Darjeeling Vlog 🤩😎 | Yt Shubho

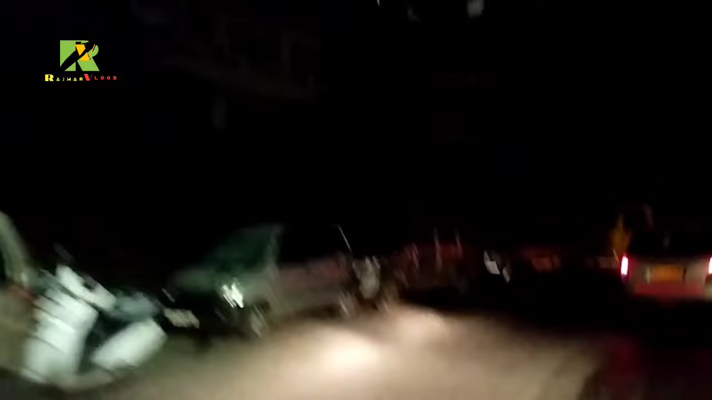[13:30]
তোমরা দেখতে পাচ্ছ আমাদের গাড়ি চলছে সেই অন্ধকার পথে এবং চলেছে টাইগার হিলের দিকে।